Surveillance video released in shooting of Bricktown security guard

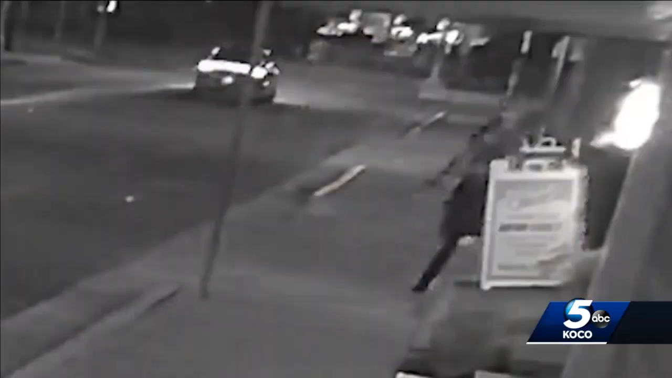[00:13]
He was brazen and he was calm. He turned and was just simply firing shots. Tonight, Oklahoma City police releasing brand new surveillance videos showing the moments gunfire was exchanged in Bricktown over the weekend. You see one of them. You see him turn and fire. You see the muzzle flash, so you know he's firing back into the event that's going on that's crowded with people.